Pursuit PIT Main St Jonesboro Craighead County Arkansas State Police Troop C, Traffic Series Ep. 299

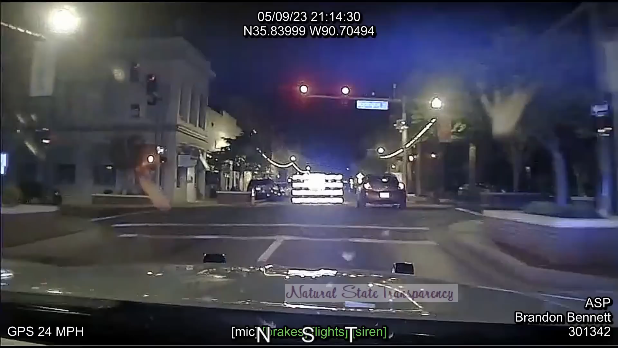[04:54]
We're on the barricade on Main Street at Huntington. Running North Haven.
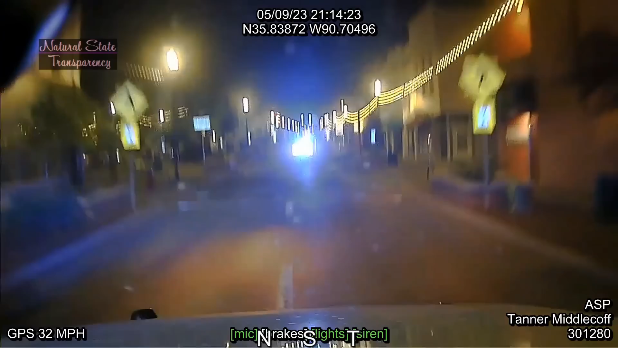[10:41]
Running the barricade on Main Street at Huntington. Running barricade on.